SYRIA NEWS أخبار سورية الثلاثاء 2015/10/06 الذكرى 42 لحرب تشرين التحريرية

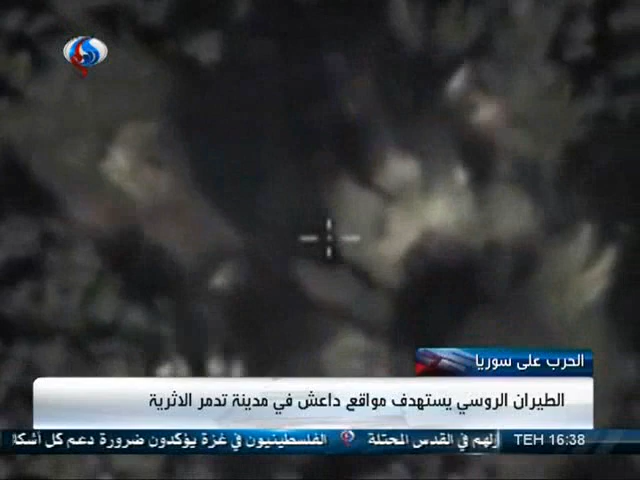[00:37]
المدينة وفي محيطها واصفر القصف عن تدمير عشرين عربة مصفحة وثلاثة
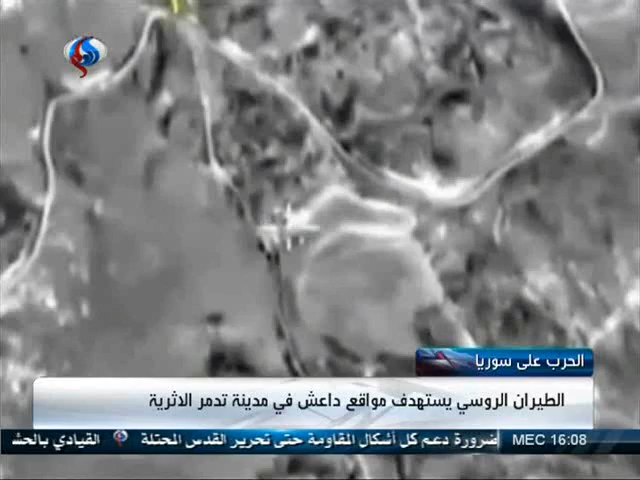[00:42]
مستودعات للذخيرة وثلاث منصات للصواريخ كما استهدف الطيران الروسي مقر المسلحين في جبل الزاوية وريف الجنوبي في ادلم بينها
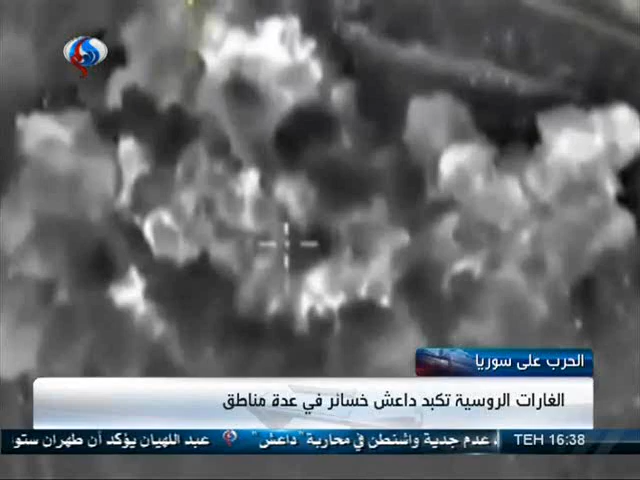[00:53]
غارتان عند اطراف بلدة النقير واخريان بمنطقة المرش في بلدة كفر عويد وغارتان عند الاطراف الشمالية لبلدة كانصفرة واستهدفت بلدتي الباب ودير حافر في حلب
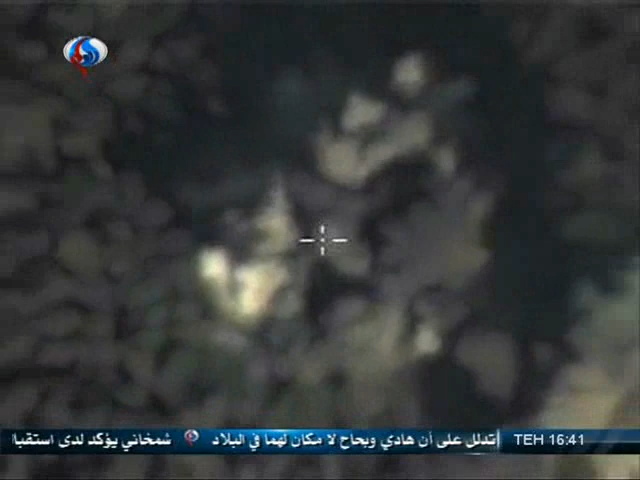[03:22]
ذخيرة واليات مدرعة في جسر الشغور في اتلب القلق الاميركي والغربي